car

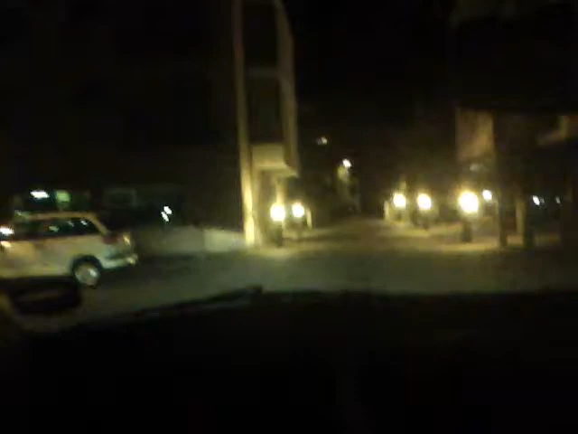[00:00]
I wonder where we're going. It's recording. Some of you lot might recognise where this is. It's in Oxford down by the castle. Now driving back down into the estate with all the flats.
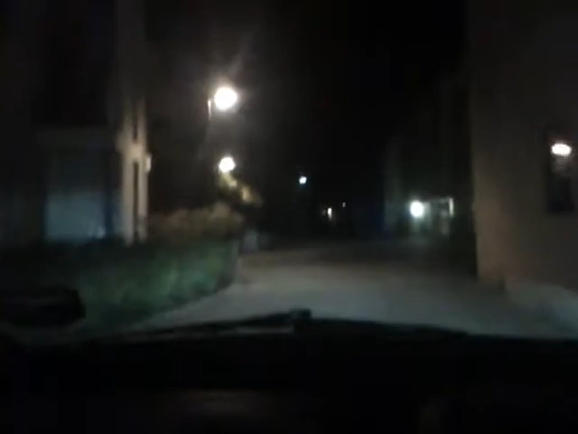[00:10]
Very tight gap up ahead. But in this Toyota Igo, I'll fit down it. But Rob's car that's behind us is probably going to get stuck.
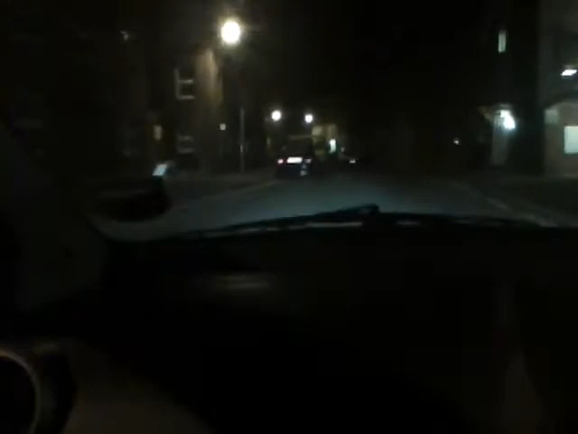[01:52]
Oh, my Christ, James, I don't believe you. Cruising round oxygen. This isn't even our car. He said should we touch a bike, not fucking ruin one. Which way is Rose Hill? Left. Sure? Yeah. Need to get to Cowley Road. Cowley Road. Coon Road, lads. Fuck where- Ross has not even made it. Ross will get pulled over. Like, you pushed a bike. Like, no I didn't. You can make it down that alleyway, you dickhead. Oh. Rob hasn't got a plan to hear it. Ooh.
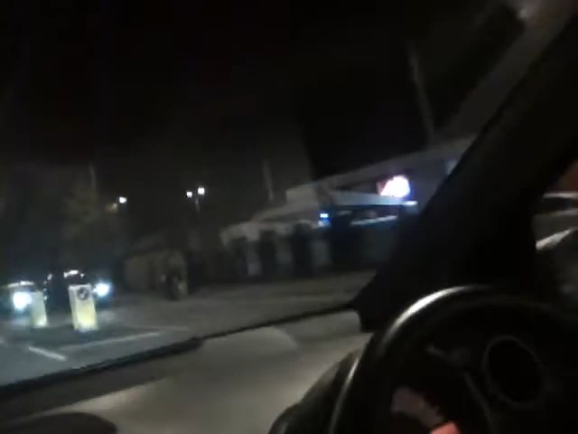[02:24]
There's, er, what, what, erm. I don't know. Oh, what's it called? The Coven. The Coven. What's the one? There's the ice rink. Bit dark. You need some full beams.
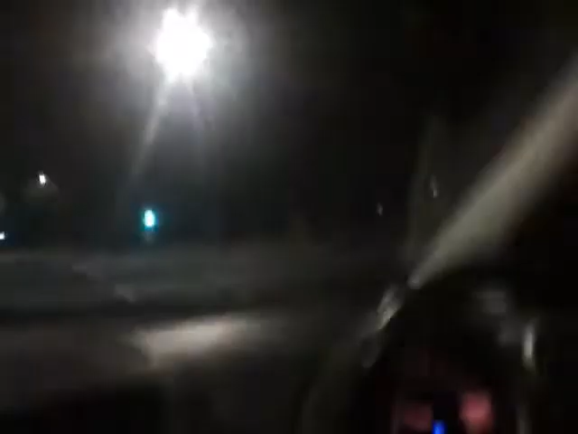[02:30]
Yep. So basically, to recollect, we've nearly had a crash soon. Yep. We span out round a round about earlier. Unfortunately we didn't have that on camera. I probably would have dropped the camera actually and ruined it, but... James is a legend. James is a legend. Yeah. Unfortunately it is, er, it's, er, it's a drunk person. OY!